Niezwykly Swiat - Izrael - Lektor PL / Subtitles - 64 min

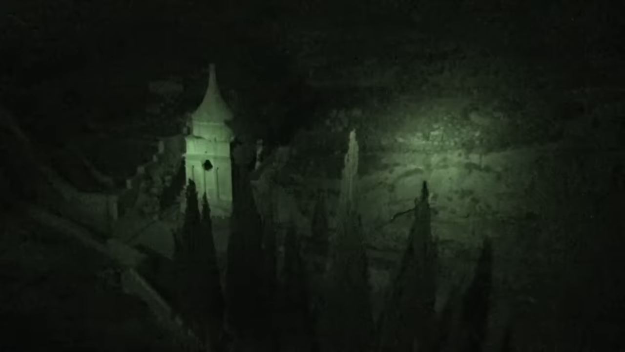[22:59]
W najgłębszym miejscu doliny znajdują się starożytne grobowce – Jozafata, Absaloma i Zachariasza.